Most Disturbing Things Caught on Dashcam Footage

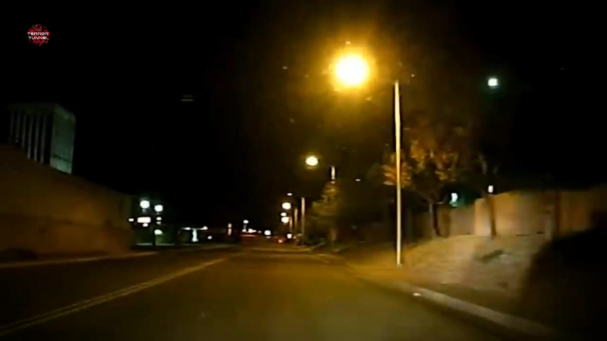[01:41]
Given the circumstances, Julio reacted much quicker than most people would. As soon as he saw someone about to get out of the red car, he put the car in reverse and skillfully backed away.
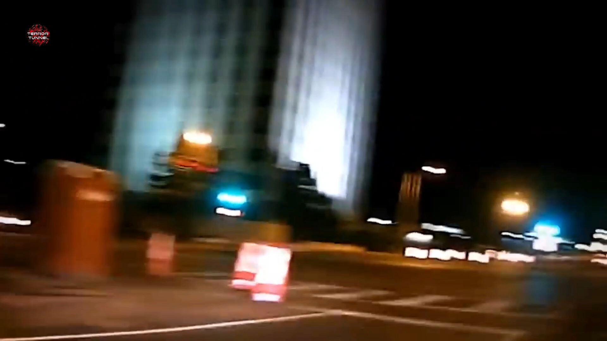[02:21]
What the f*** are you doing, dude? Wait for me. At one point during the chase, the attackers throw an unidentified object at Julio's car in an effort to get him to stop. This is when he decides to call 911 for help.
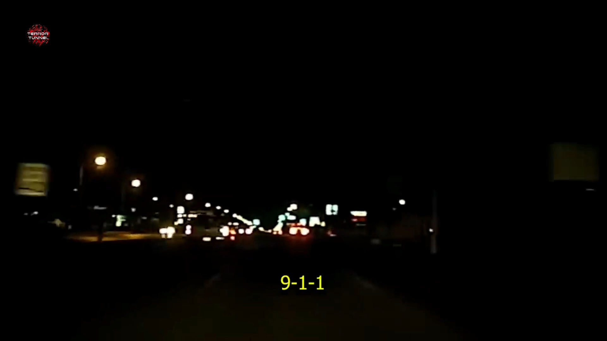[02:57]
Unfortunately, the suspect managed to get away from the officer during the high-speed chase, and it was never confirmed what his intentions were that night.